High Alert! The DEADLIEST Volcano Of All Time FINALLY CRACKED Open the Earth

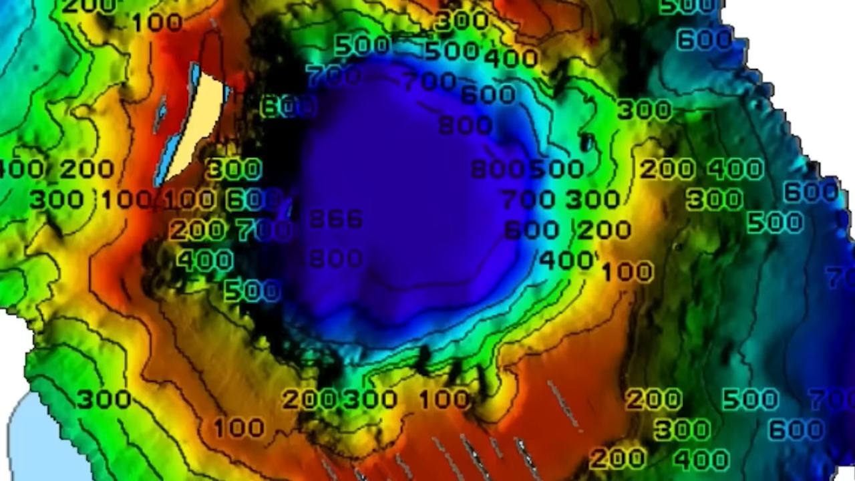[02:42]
With a vast chasm, the caldera,
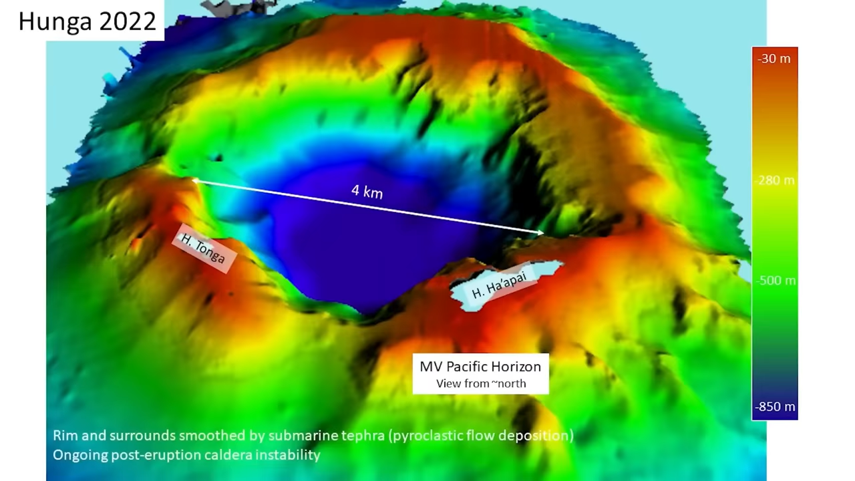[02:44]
lurking 150 meters beneath the waves and stretching 4 kilometers wide, how much more hidden terror lies below?